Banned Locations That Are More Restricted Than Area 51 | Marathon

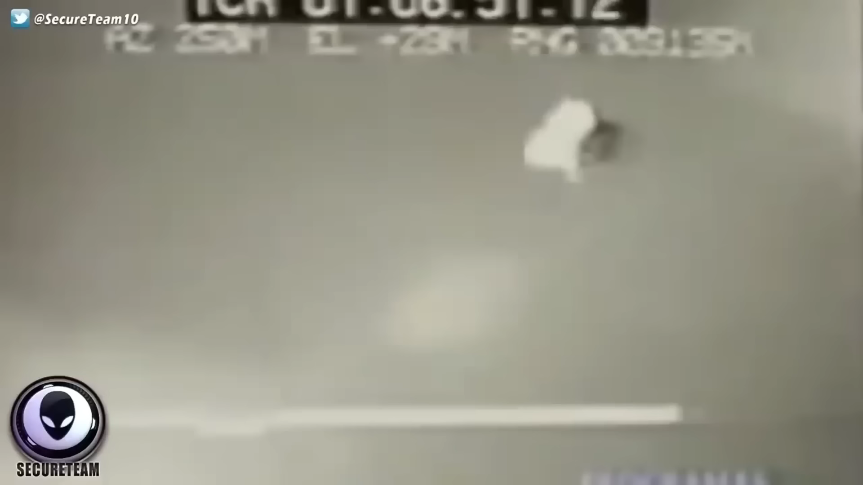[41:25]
and moving in ways that other crafts definitely don't do.
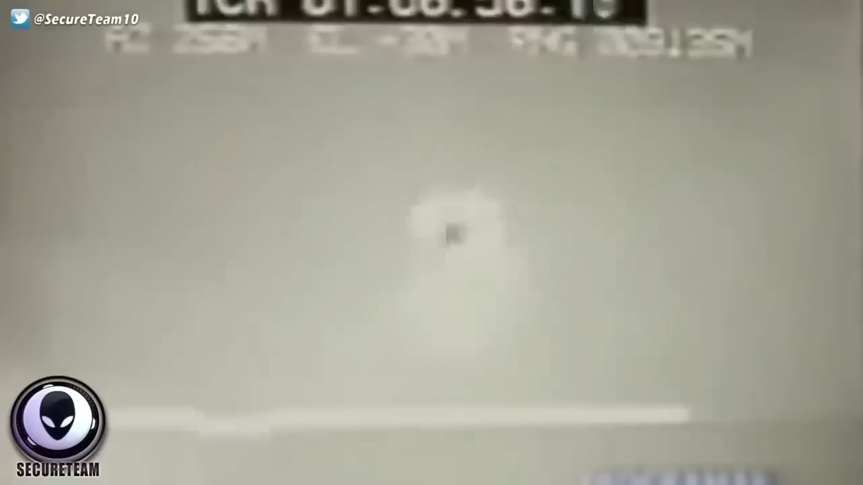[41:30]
This was recorded on May 15th, 2017, and then was leaked years later.
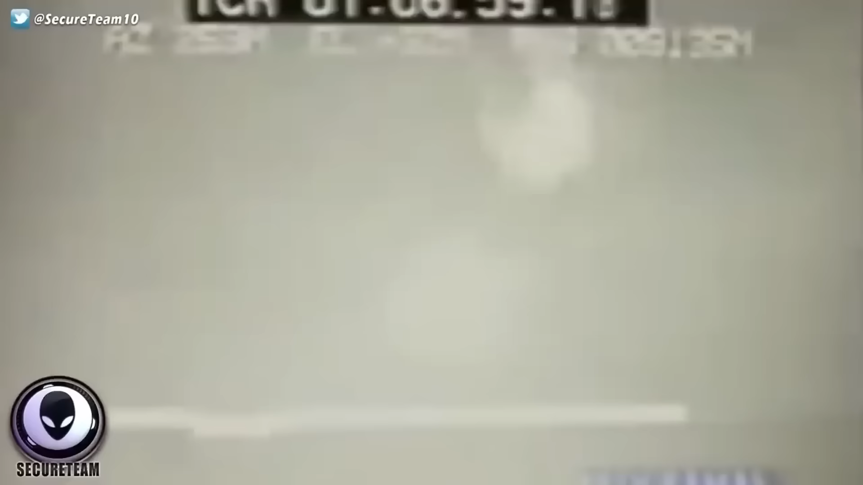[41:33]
If this isn't actually a UFO, then what could it be? That's what's baffling people.
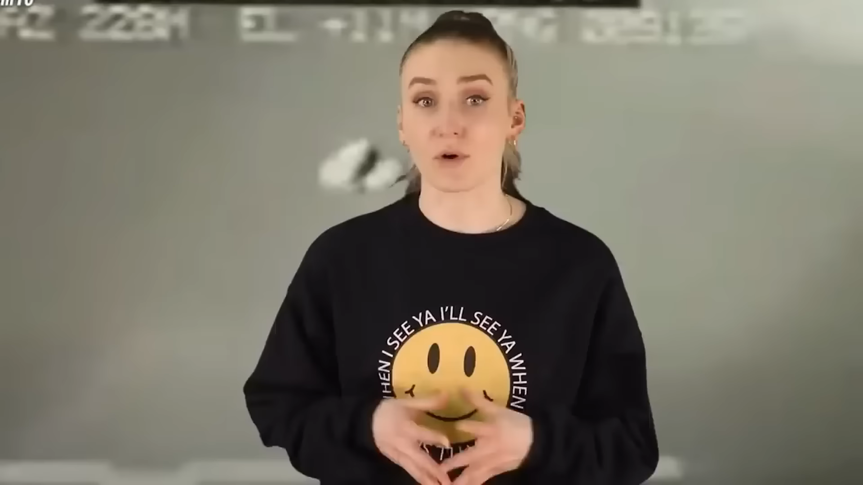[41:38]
The way it just moves up and down and side to side that quickly is very strange,
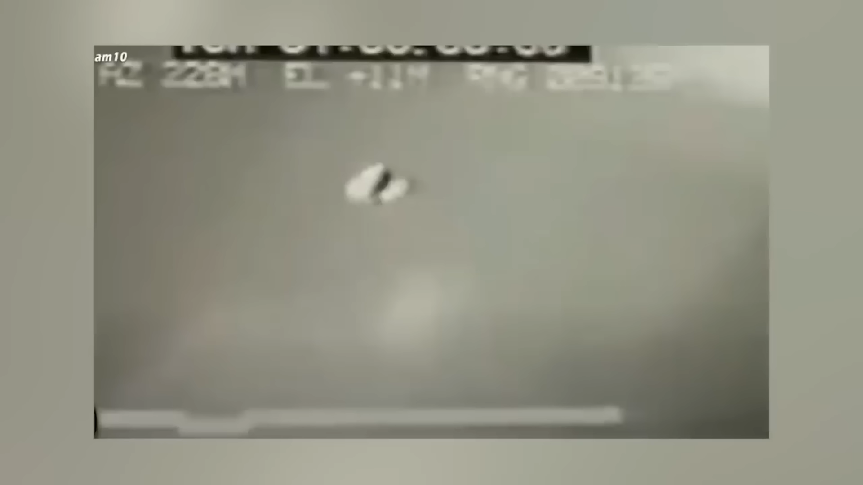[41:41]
especially because of its size. What do you think though, is this proof that Area 51 has gotten their hands on an alien spacecraft?